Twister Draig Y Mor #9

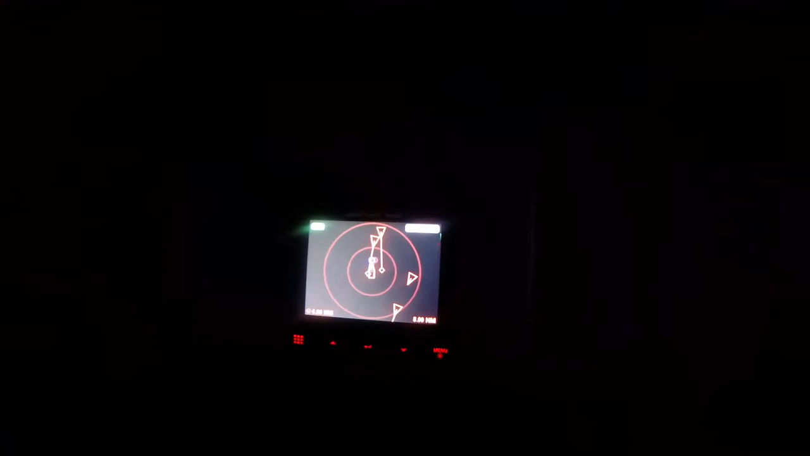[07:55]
here are two stray buggers who are corralling me they're gonna be one either side
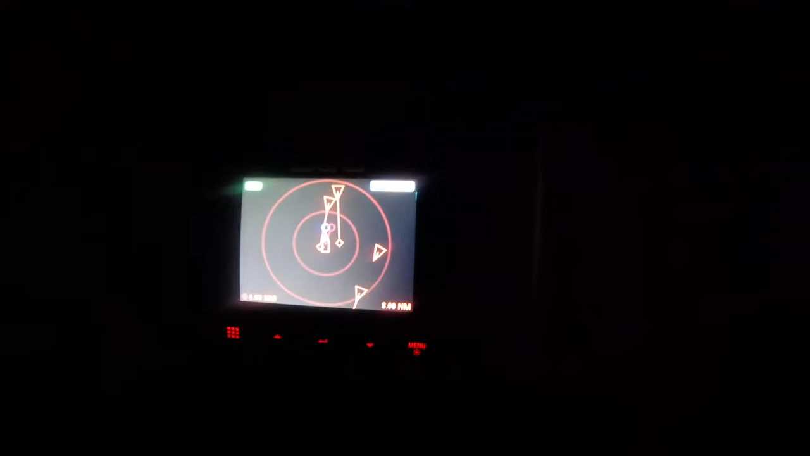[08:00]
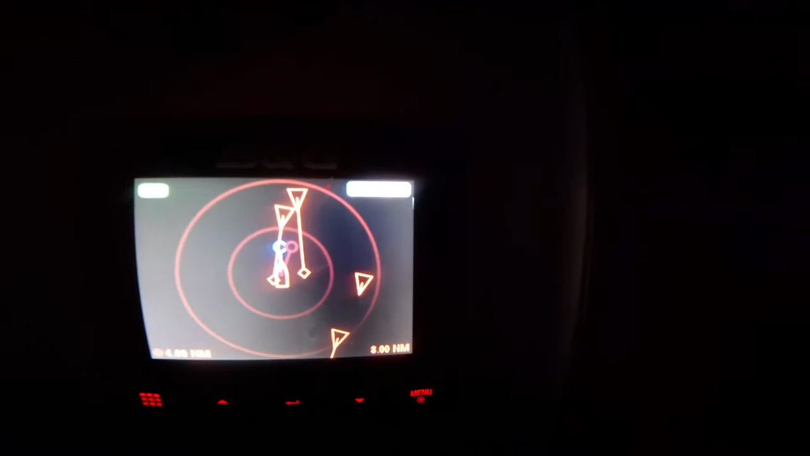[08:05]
i mean it they're not gonna be super close but they're gonna be quite close this is um four miles
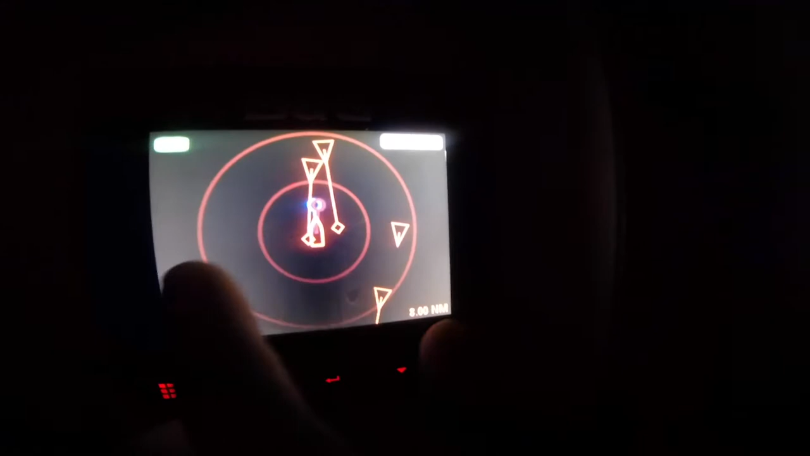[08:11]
and eight miles can you see anything this is four miles and eight miles i think he's
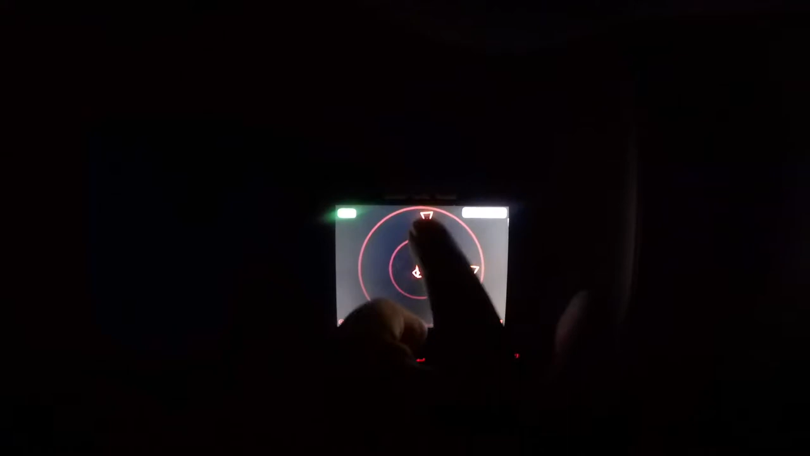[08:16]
gonna be uh less than a third of a mile uh he's obviously further
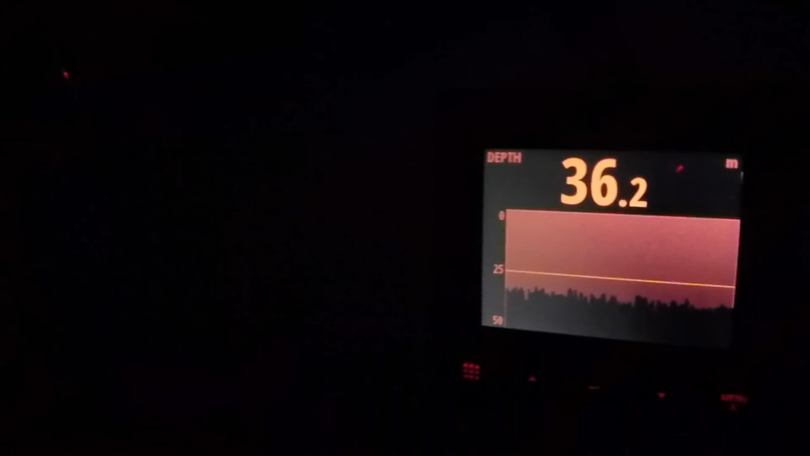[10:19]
sensor the depth is 35.4 meters
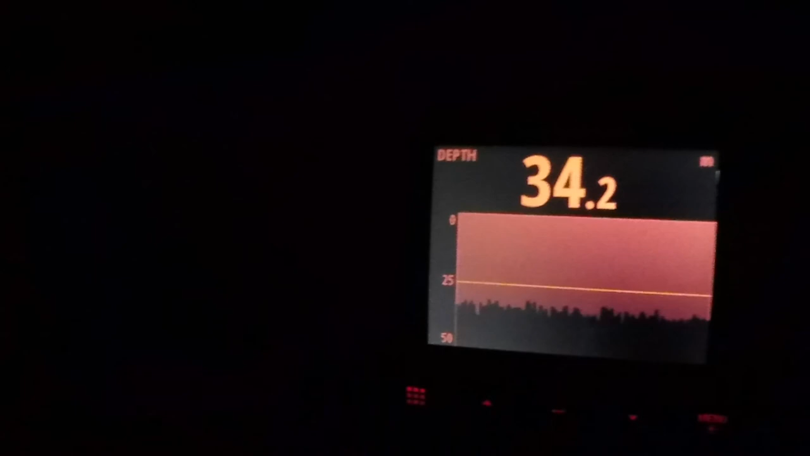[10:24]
so i'm not sure if i need to speak to amal or the admiralty about this slight discrepancy